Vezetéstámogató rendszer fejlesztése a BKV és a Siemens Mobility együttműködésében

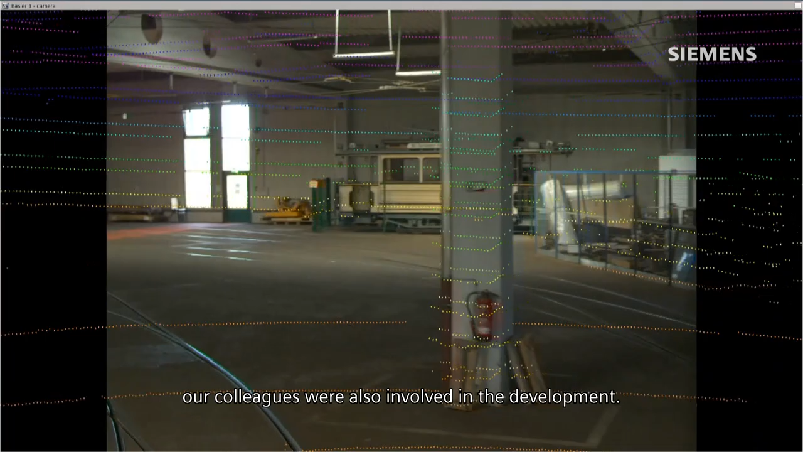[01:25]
és ekkor jött az ötlet, hogy tulajdonképpen miért ne folytattaknánk mi ezt Budapesten.
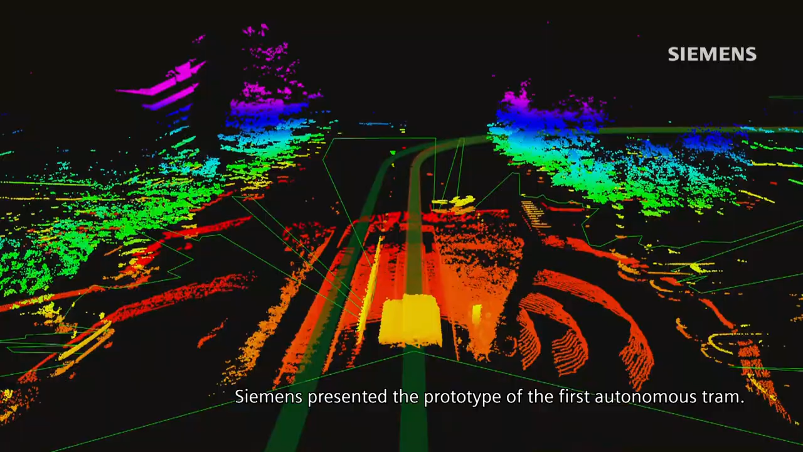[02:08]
Ez a villamos rengeteg szenzorral volt felszerelve,
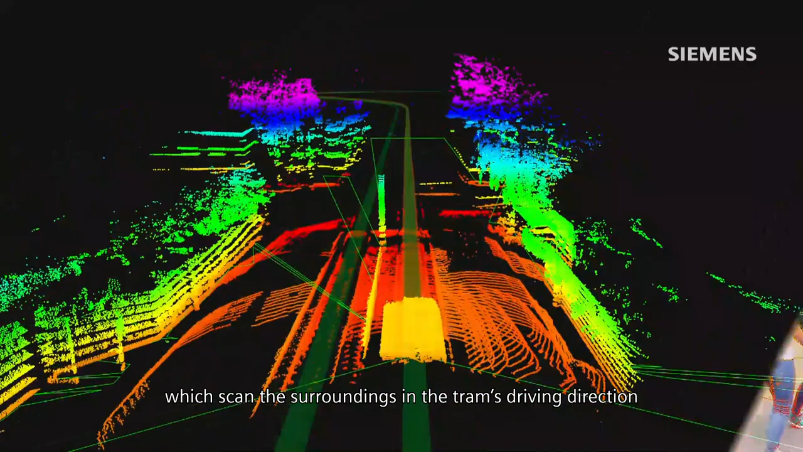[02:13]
ami pásztázta a villamoshaldási irányában lévő környezetet, és képes volt arra,
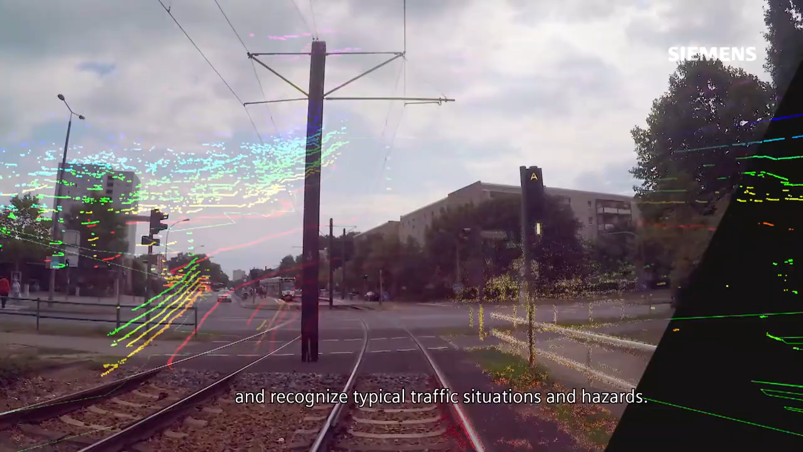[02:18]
hogy felismerjen tipikus közlekedési szituációkat, veszélyhelyzeteket,
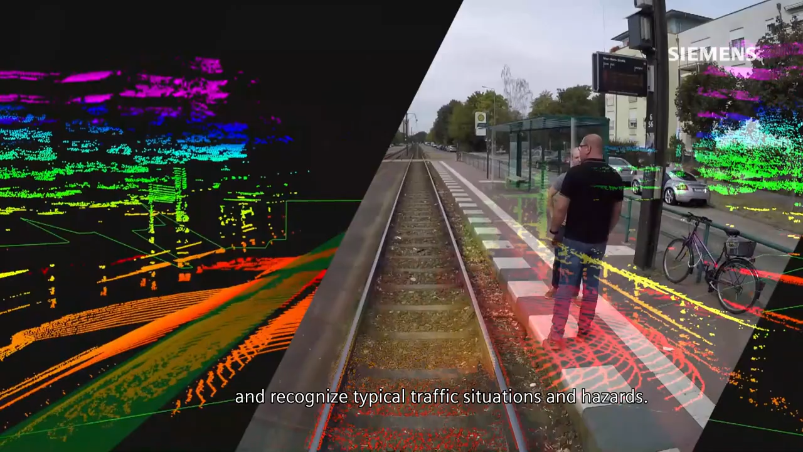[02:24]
felismerje a közlekedő partnereket, autókat, gyalogosokat, és ráadáljon, hogyha arra szükség volt.
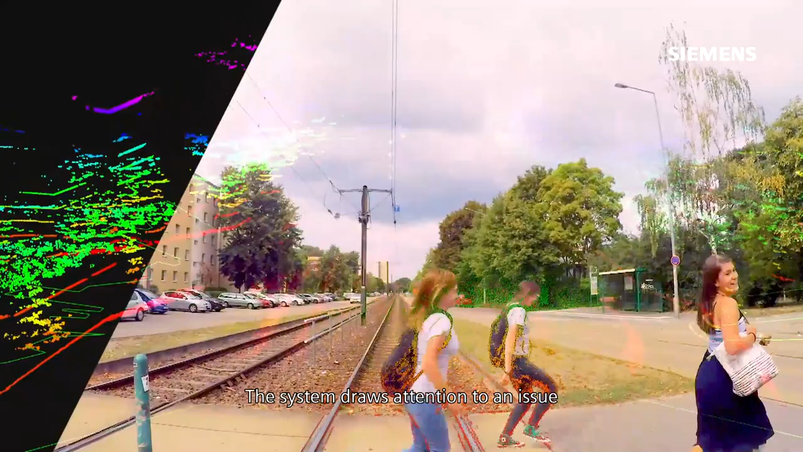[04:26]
Így, hogyha megszól ez a rendszer, akkor ugye felüljön rá a figyelmét, hogy valami probléma van,